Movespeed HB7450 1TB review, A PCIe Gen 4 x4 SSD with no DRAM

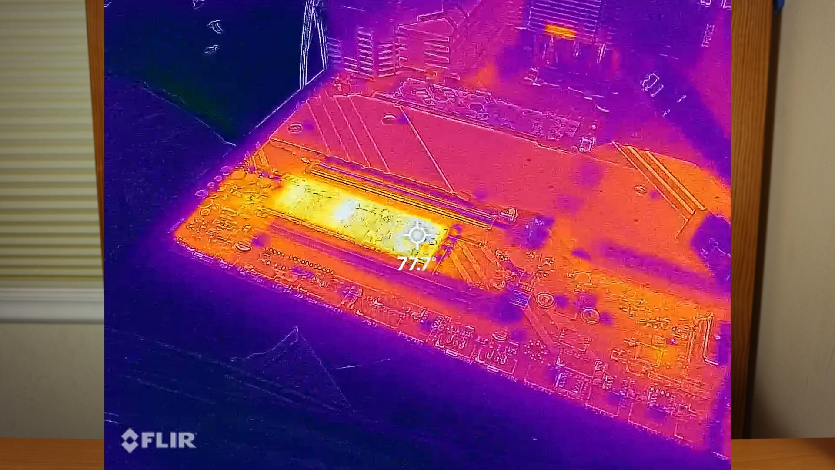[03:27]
the thermal camera read much hotter temperatures on the controller and the NAND flash than the actual internal reported temperature was, so I'm not sure what that internal sensor was reading.
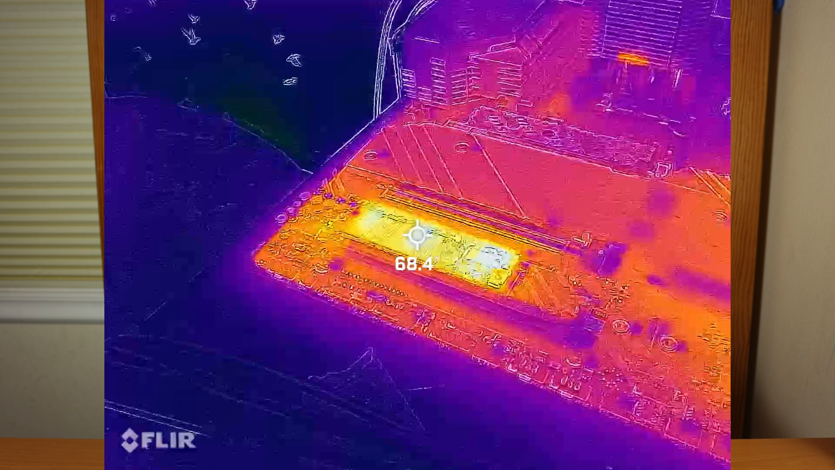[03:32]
In addition to running my FIO artificial benchmark tests, I also ran it as a Windows boot drive and just kind of played around with different applications and programs and other things to see if I could see any slowdowns or major issues.